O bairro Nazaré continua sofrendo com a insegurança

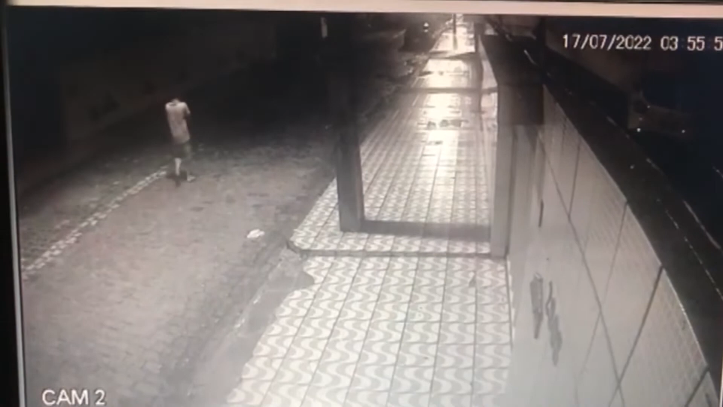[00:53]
As imagens que foram cedidas de câmeras de segurança mostram o exato momento em que o indivíduo está passando, ele percebe toda a situação e você agora consegue ver o momento em que ele age. O veículo é levado e a divulgação está sendo feita atrás de tentar encontrar esse carro que foi furtado durante a madrugada.